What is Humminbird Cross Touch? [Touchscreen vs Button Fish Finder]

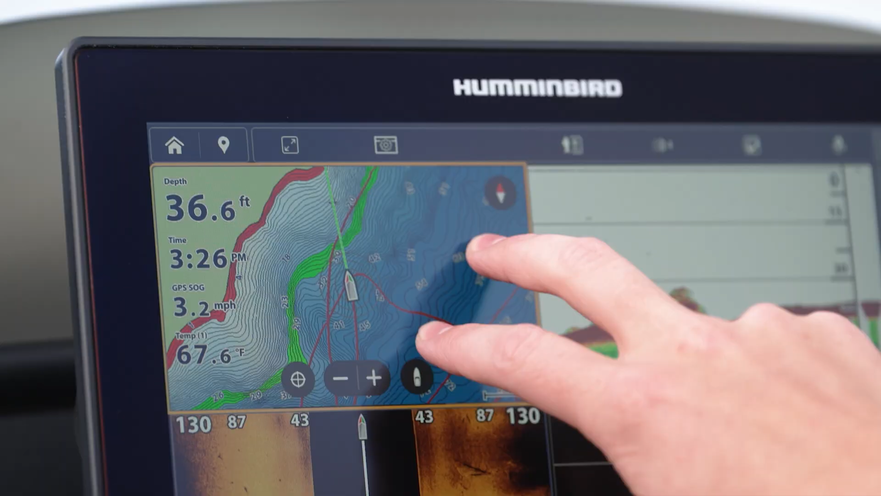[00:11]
On screen: depth 36.6 ft, water 67.6°F, speed 3.2 mph
use both touchscreen and actual physical keys to navigate the user interface. So let's explain cross touch. So the beauty of cross touch is the versatility of how you're able to use your Humminbird fish finder,
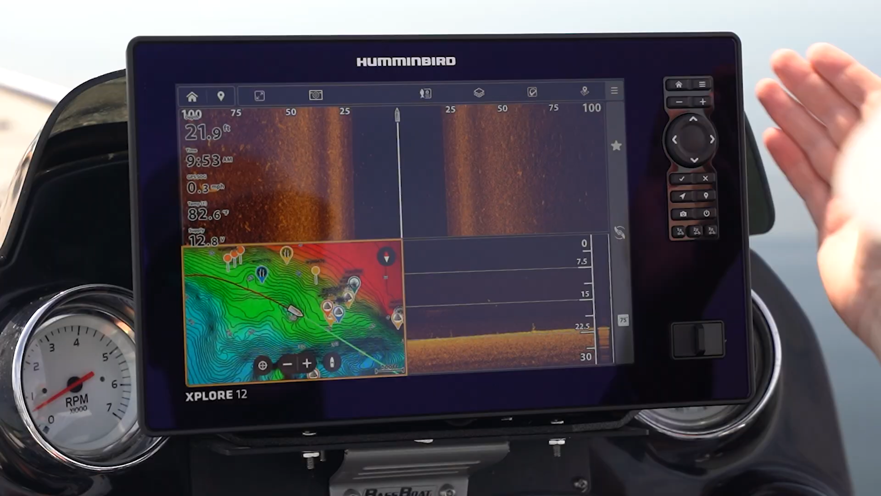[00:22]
On screen: depth 21.9 ft, water 82.6°F
allowing you to operate it how you feel most comfortable. Touch screen allows you to navigate the user interface extremely fast while providing unique ways of using your fish finder,
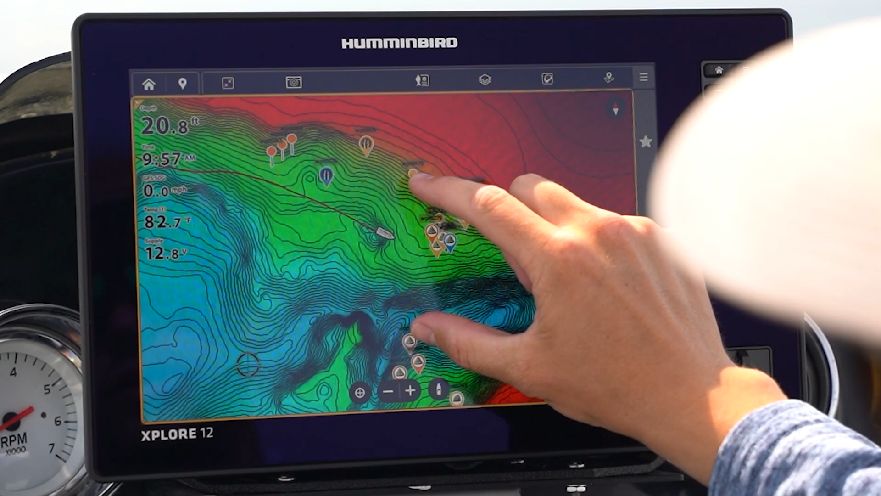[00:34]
like zooming in, making waypoints, and even shortcuts like the two finger press.
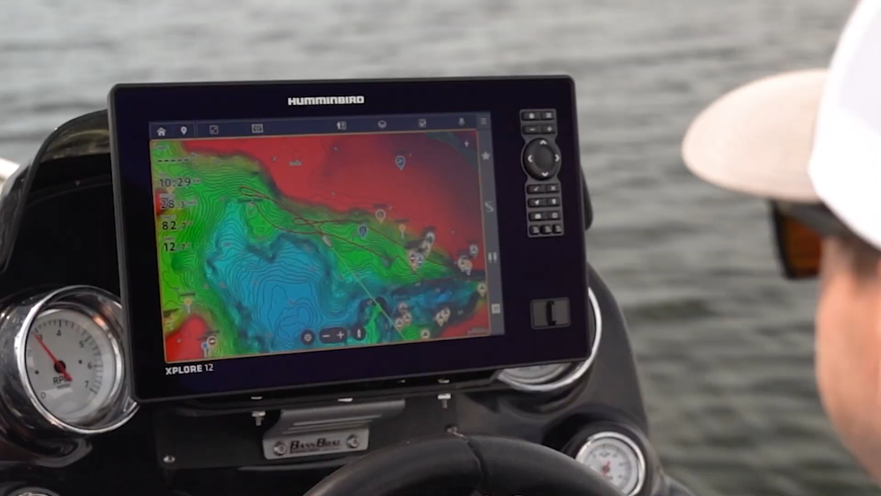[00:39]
Physical keys can be nice in rougher water or while you're running across the lake because it's easier for you to press a physical button versus trying to tap a specific target. Personally there are a few things that I prefer to do with the keypad versus using touchscreen and vice versa.
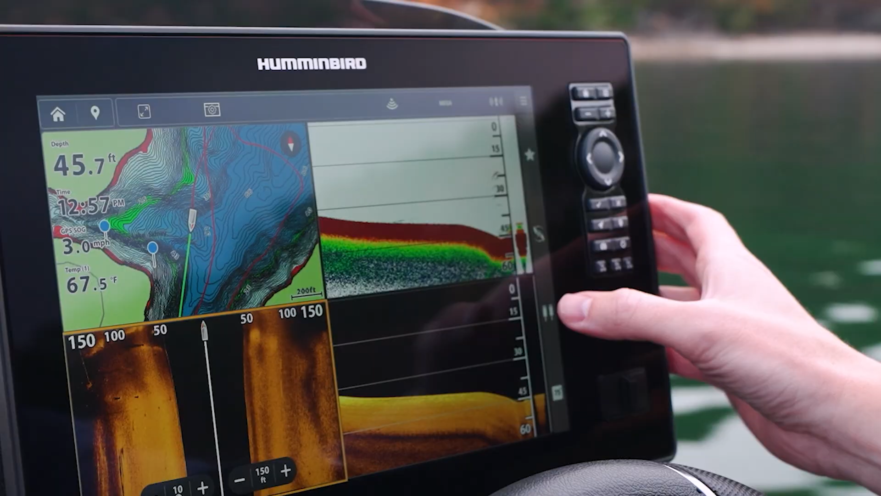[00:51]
On screen: depth 45.7 ft, water 67.5°F, speed 3.0 mph
All right so let's just show you a couple examples of how you can do the same thing on touchscreen versus the keypad.
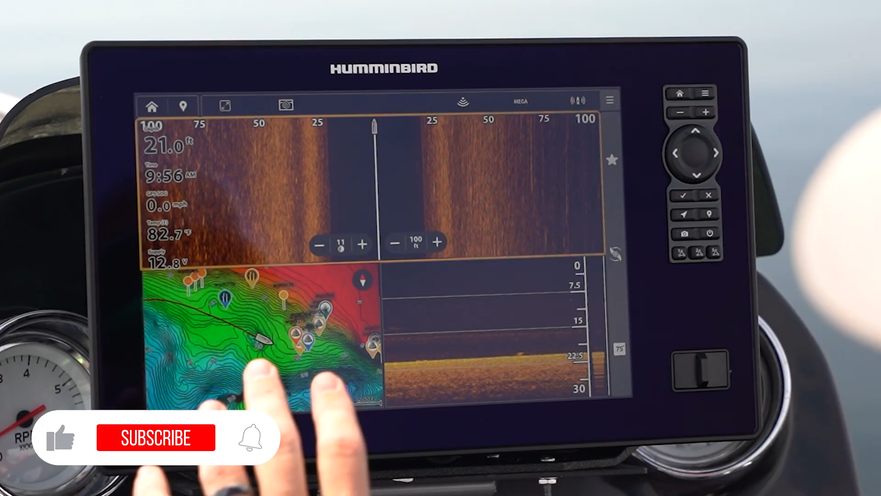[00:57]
On screen: depth 21.0 ft, water 82.7°F
So an obvious one would be navigating to the home screen.
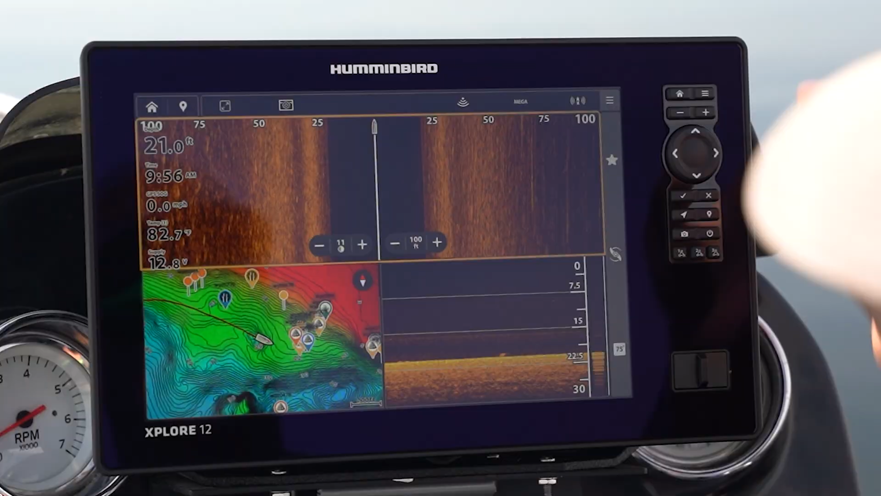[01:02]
On screen: depth 21.0 ft, water 82.7°F
So that button is right here in the top right. I can press that button, gets to my home screen, I can navigate the home screen.
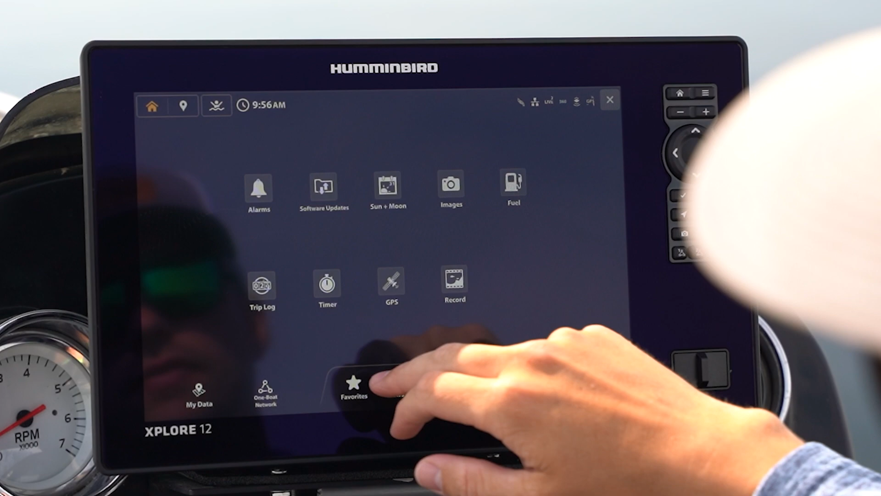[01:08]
So if we go back I'll show you how you can do that on touchscreen. You have an icon right here in the top left.
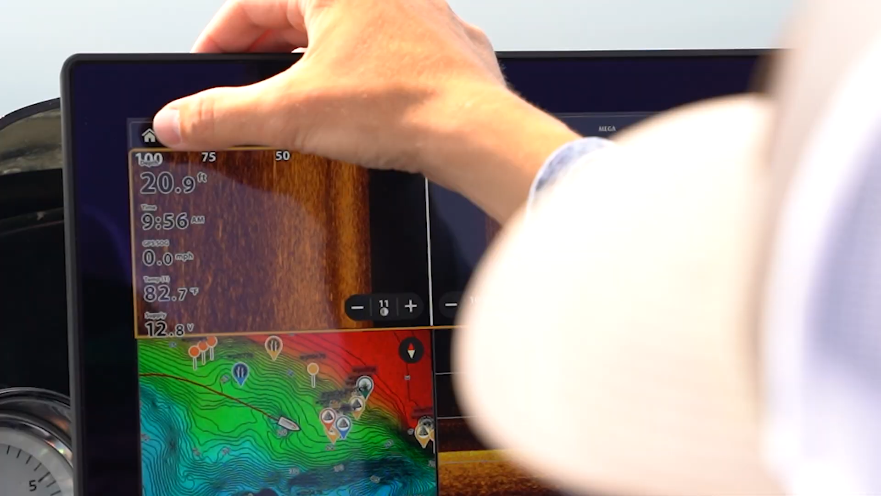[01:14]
On screen: depth 20.9 ft, speed 0.0 mph
There's your home button. You can do the same thing whether it's touchscreen or that button.
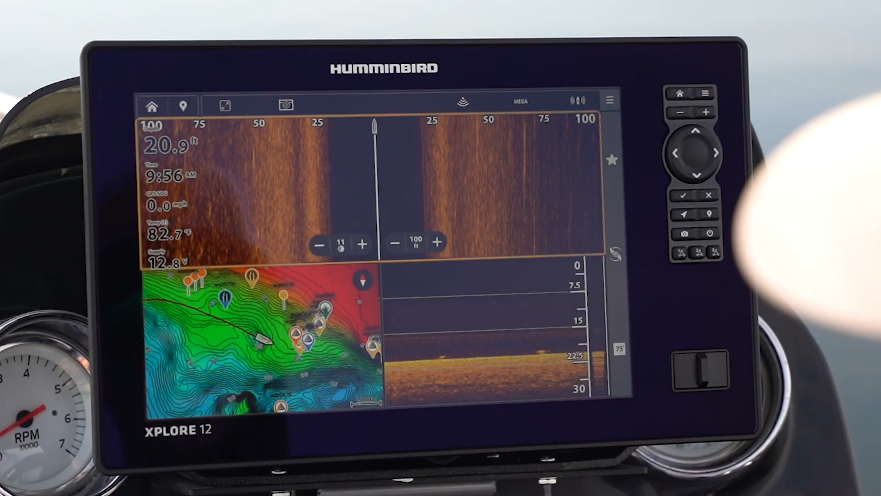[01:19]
On screen: depth 20.9 ft, water 82.7°F
Another example would be opening your settings menu. So up in the top right here you're gonna have the little hamburger bar.
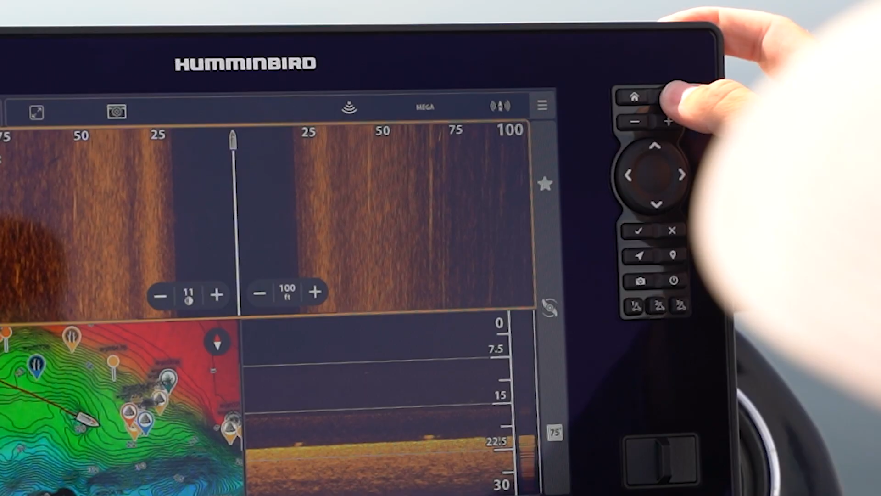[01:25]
You can press that. That's gonna open up my settings for my selected technology which is side imaging right now.
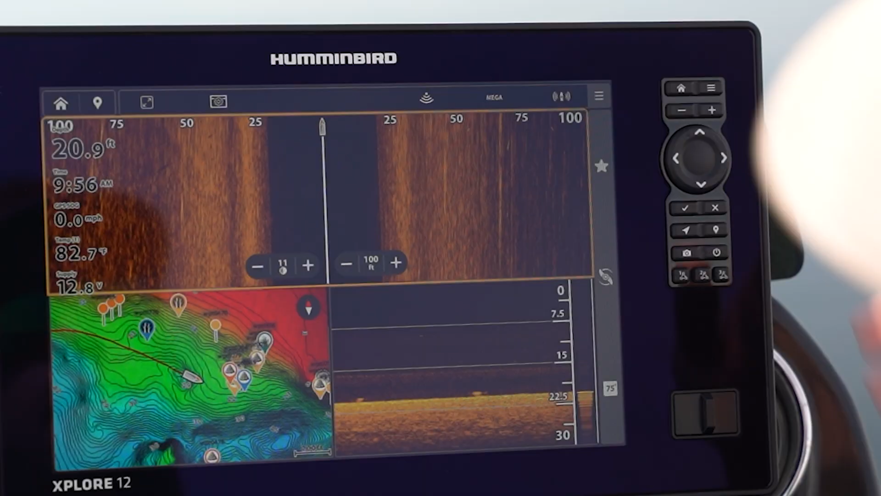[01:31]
On screen: depth 20.9 ft, water 82.7°F, speed 0.0 mph
And if I wanted to do that on touchscreen it's gonna be right here on the side menu button. Let's say we want to view some different areas on our chart. One way to do that on the keypad would be to use our keypad over here and navigate around. Same way to do that on touchscreen would be just simply touch and scroll. And another example would be zooming in.
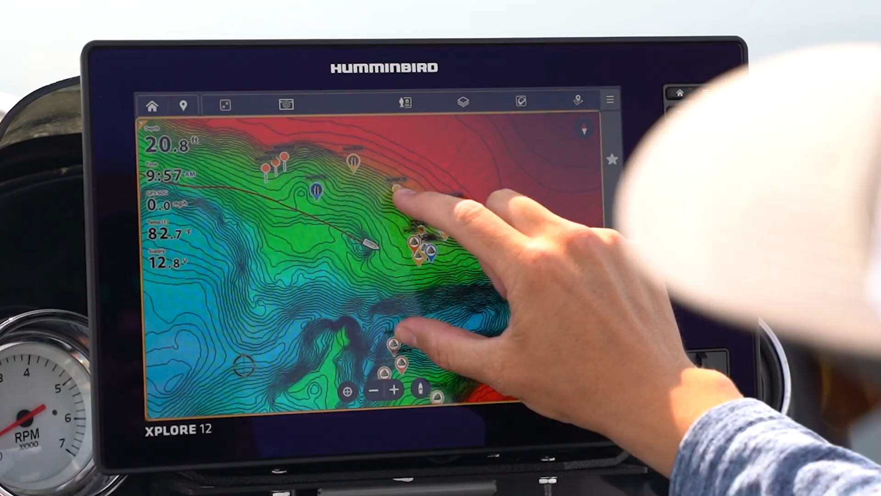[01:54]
So I can pinch zoom on touchscreen. You can come look at these rock waypoints right here.
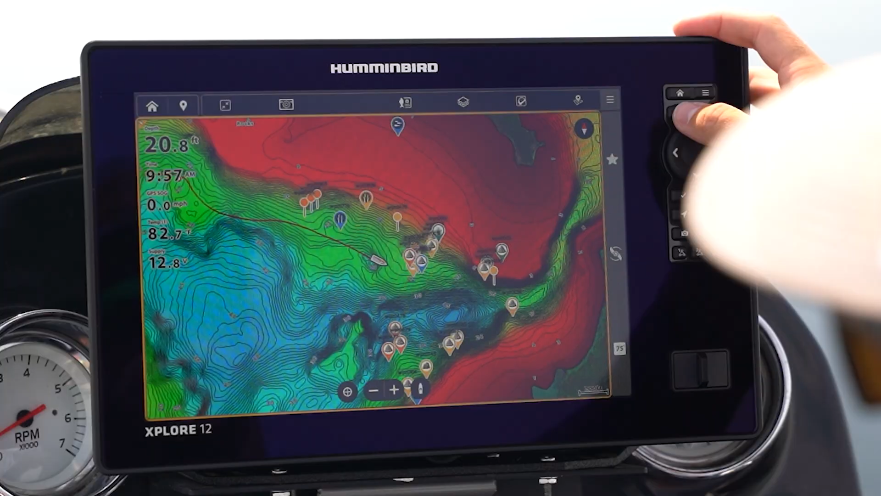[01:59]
Or on the keypad you can do that with the plus and minus buttons right here. Another example would be to mark a waypoint. So on our side image in here let's say we had something we wanted to mark. I can press and hold, mark a waypoint, drop that waypoint.
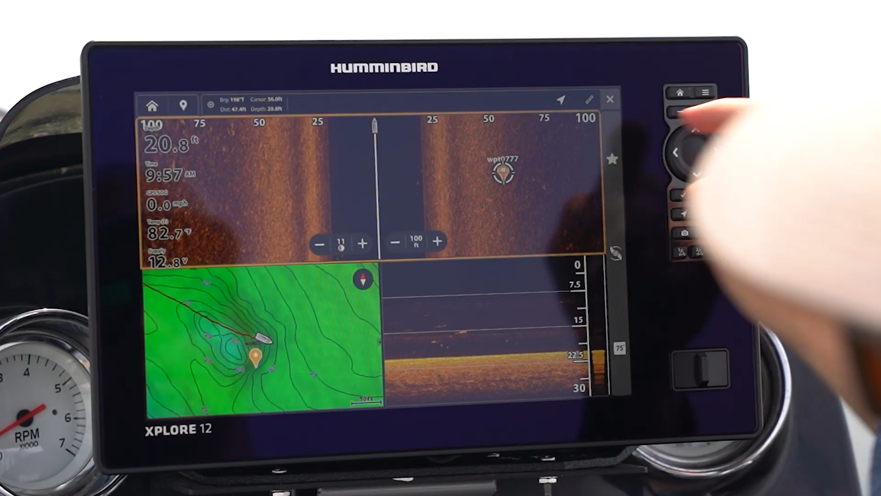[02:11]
On screen: depth 20.8 ft, water 82.7°F, speed 0.0 mph
Or if I wanted to do that on the keypad I simply use my keypad similar
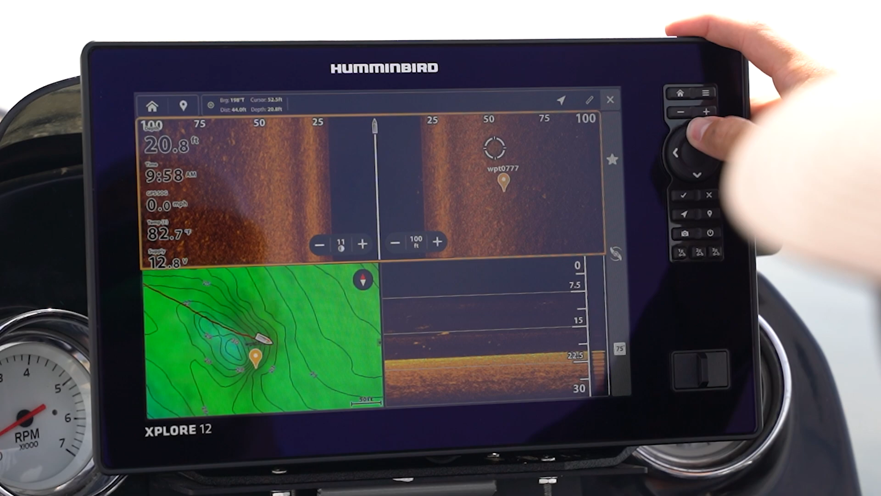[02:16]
On screen: depth 20.8 ft, water 82.7°F, speed 0.0 mph
to how you would on a helix and mark my waypoint.